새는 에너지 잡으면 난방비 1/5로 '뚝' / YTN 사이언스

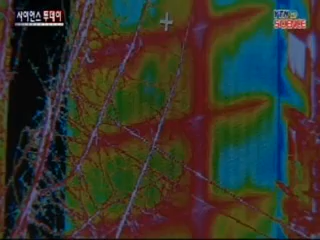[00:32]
층과 층 사이, 창문 등이 두드러지는데 내부의 열이 바깥으로 새고 있다는 증거입니다.
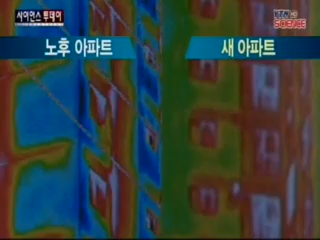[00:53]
단열재가 실내로 설치되어 있었기 때문에 이런 현상이 발생하는 거고요.